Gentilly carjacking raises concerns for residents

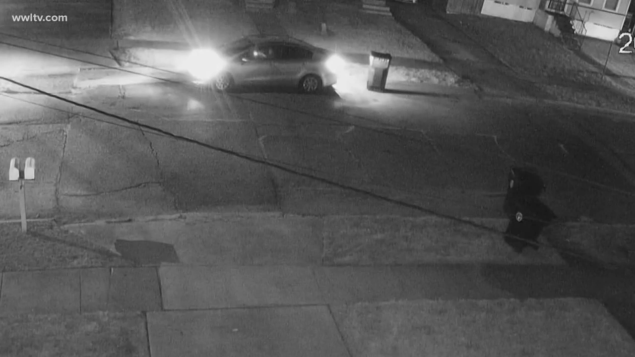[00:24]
Two young men approach the car. One of them pulls a gun and points it at the person in the passenger seat. They order the occupants out of the car, get in and drive away. The camera on this man's house recorded the crime.
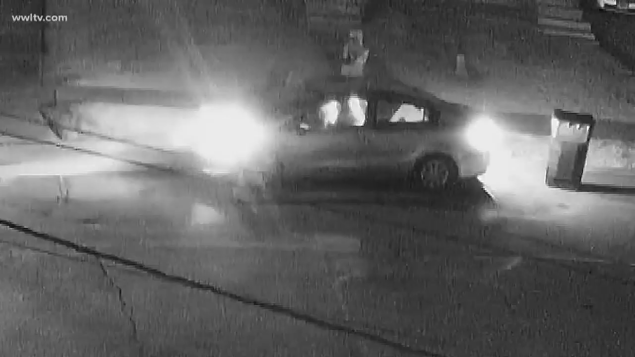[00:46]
Then they came back and they, you know, they held him up at gunpoint and stole their vehicle and I believe a purse and a laptop. The video shows a second vehicle speeding behind the carjackers. Somebody with a pistol pointed in somebody's face and stealing their property when they were just sitting there,
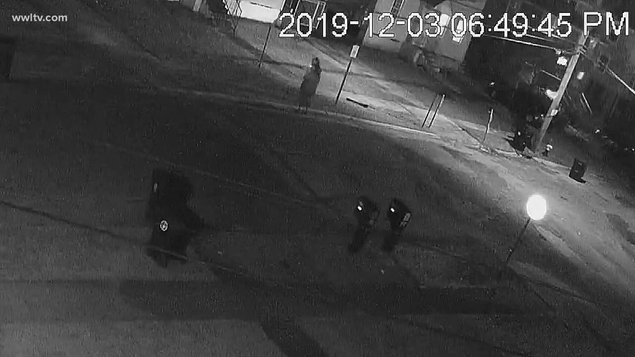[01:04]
you know, keeping to themselves, not bothering anybody. It's very concerning actually.